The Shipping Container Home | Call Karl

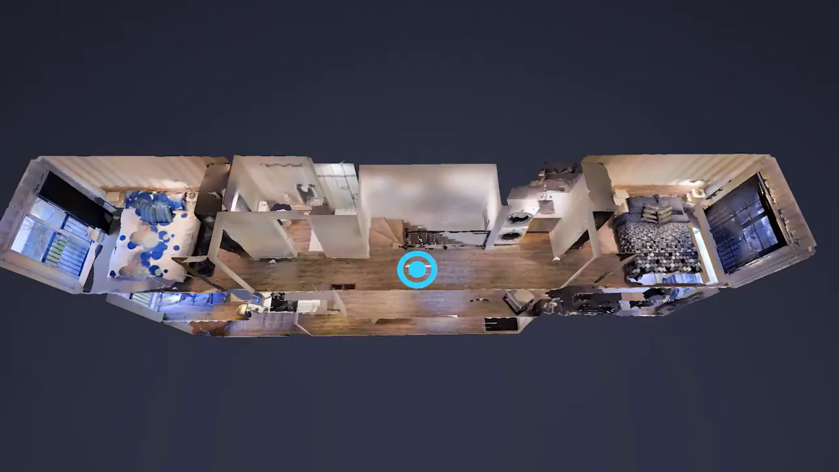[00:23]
This home is built up of five shipping
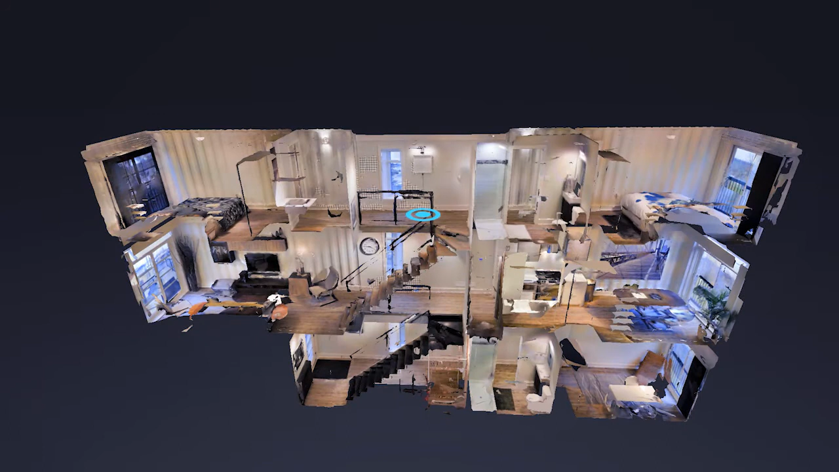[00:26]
containers with 640 square feet on each floor for a total of 1,100 square feet and this thing is just awesome.